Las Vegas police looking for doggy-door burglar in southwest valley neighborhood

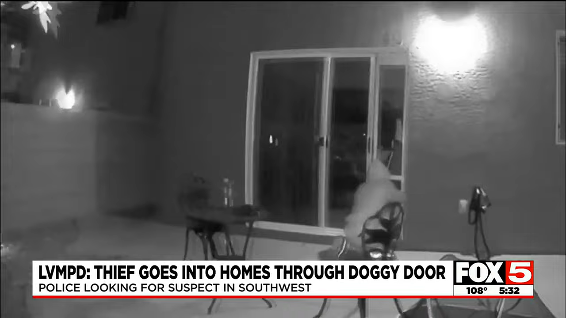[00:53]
You can see him here crawling through the doggy door and Metro Police releasing these photos of the man. You can see he's wearing a purple hoodie and they point out his shoes. For John it was a frightening ordeal.